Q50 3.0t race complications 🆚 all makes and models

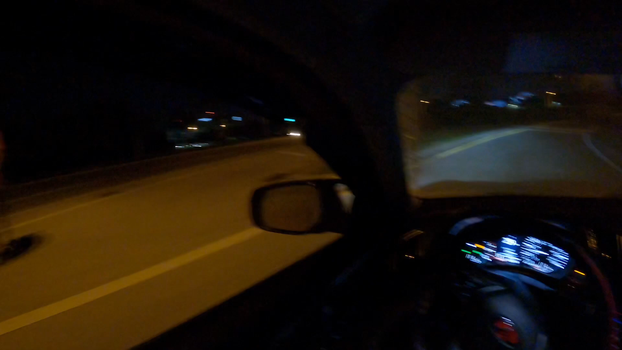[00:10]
hey youtube welcome back to the channel guys so as you can see i'm about to hit the highway again just